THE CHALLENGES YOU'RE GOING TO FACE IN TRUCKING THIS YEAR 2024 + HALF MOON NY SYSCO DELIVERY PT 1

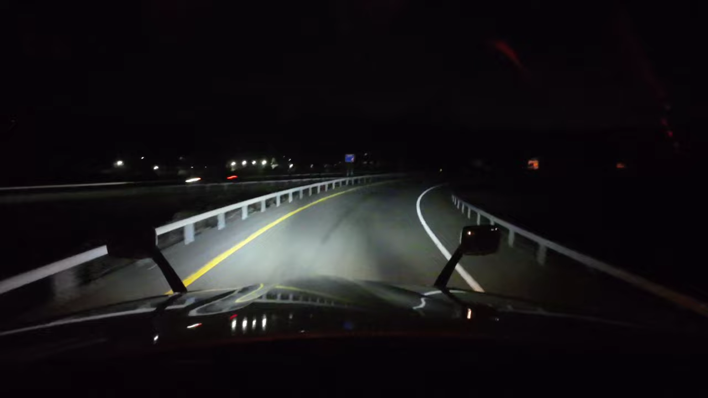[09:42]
And I don't know, I call it Newburg, but it's Maybrook. And we're gonna head over to this TA over here, and we're gonna get some fuel for $3.50 a gallon. It's pretty much the cheapest place up here in the Northeast, at least for me. Is the TAs up here in New York. You know, unless you get down in Maryland or Virginia, it's pretty much, you know, this is the only show in town that you get a decent discount at.
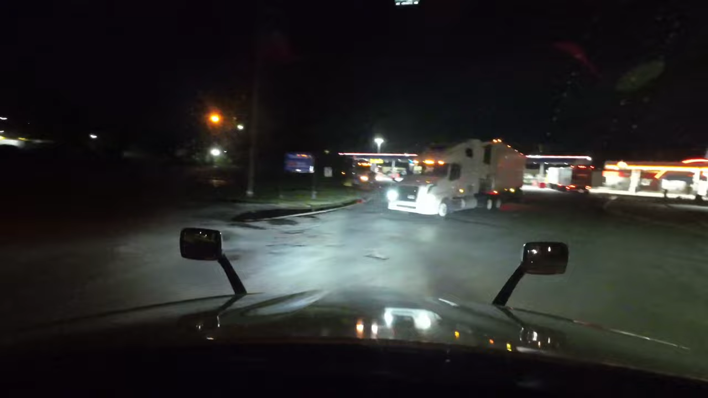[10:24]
At least this entrance is pretty wide. But I hate when they come out the entrance at, what's that other TA there?
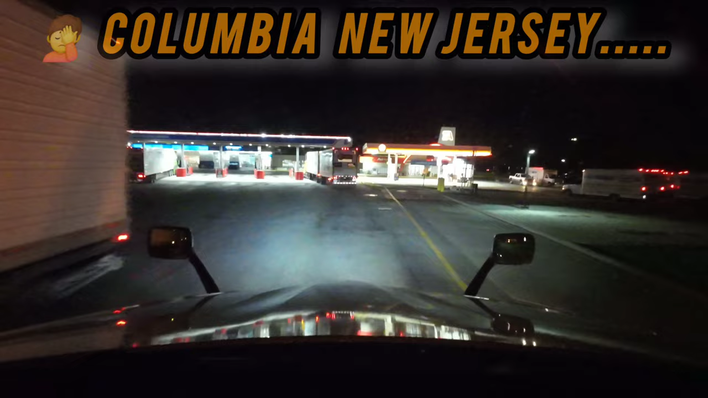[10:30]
The other TA in Bloomington on 80 there when you come into New Jersey.
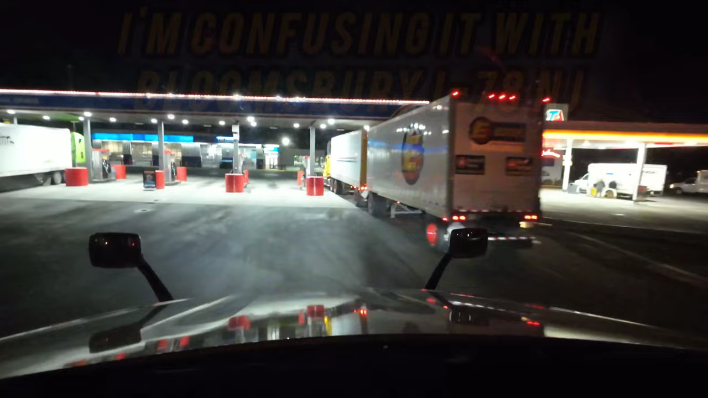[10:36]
I hate when they come out the entrance there like that. But, you know, I'll give him the benefit of the doubt. You know, he's a Volvo driver.
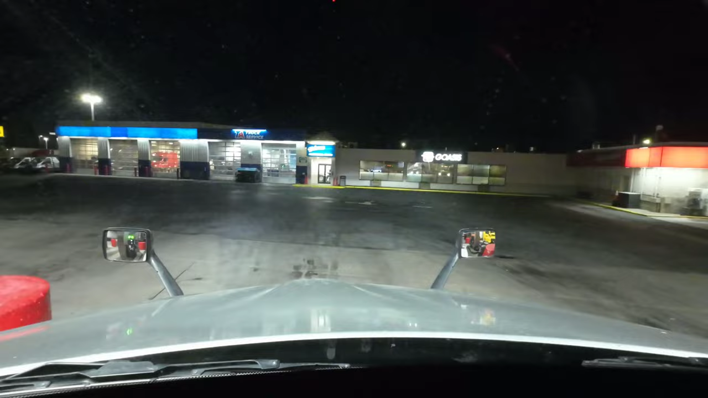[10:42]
So we're getting fuel here for $2.50 a gallon.
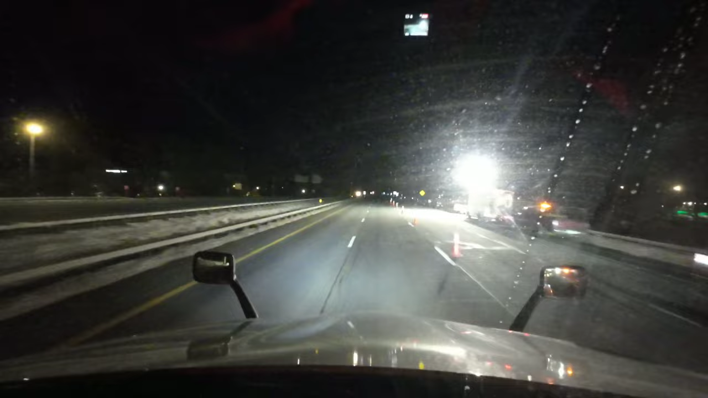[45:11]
All right. It looks like this construction is just before the rest area. So we're gonna get back over here. So we're gonna pull in this rest area, and I'm gonna take about a 5-hour nap or whatnot. And then we're gonna get up, and we're gonna get over to Sysco. I'm only about 3 miles away from where I gotta be, which is great, as long as it's a rest area here.
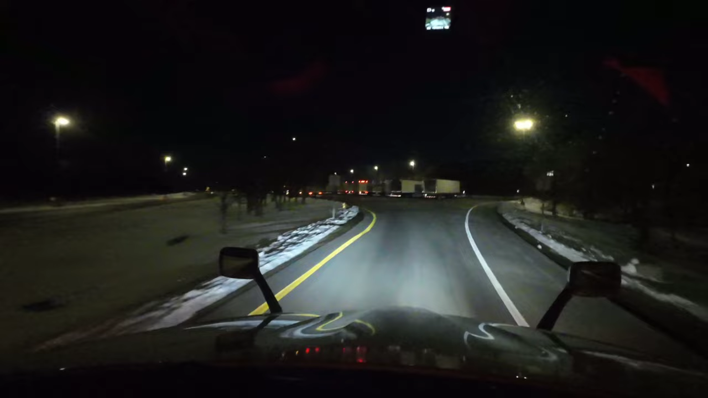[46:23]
All right, so obviously this rest area is jam-packed, so I'm not even gonna attempt to find a spot. I'm gonna pull right behind this guy. And this is where I'm gonna spend the next, like I said, the next 5 hours.